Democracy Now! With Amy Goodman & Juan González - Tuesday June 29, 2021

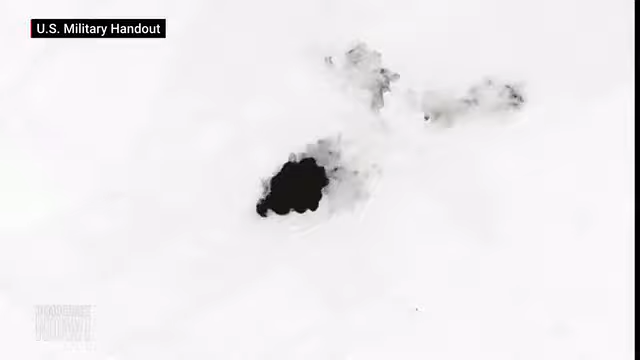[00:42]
airstrikes bombed an Iranian-backed militia in Syria and Iraq. We'll get the latest.
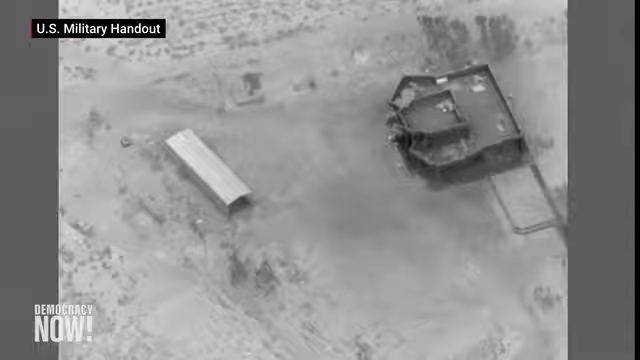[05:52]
targeting an Iranian-backed militia. The U.S.
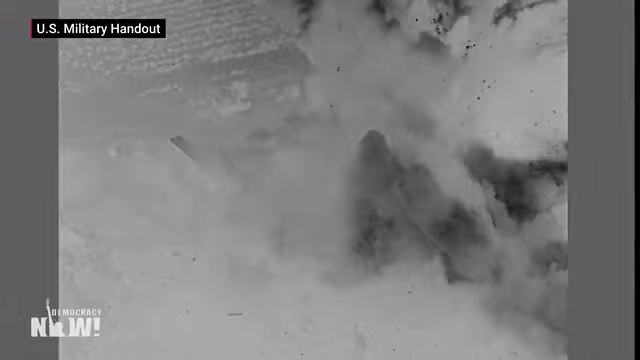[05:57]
responded by firing artillery at nearby rocket-launching positions. On Monday, President Biden defended his decision to order airstrikes.
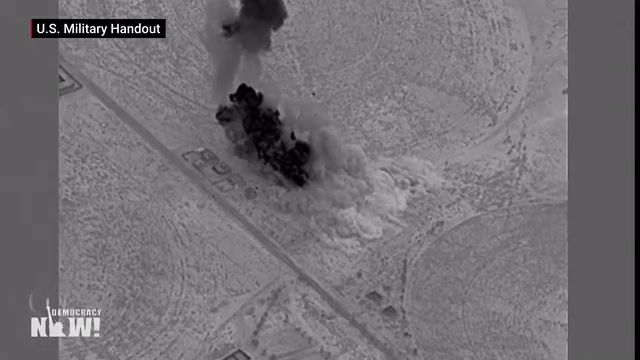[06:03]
I directed last night's airstrikes targeting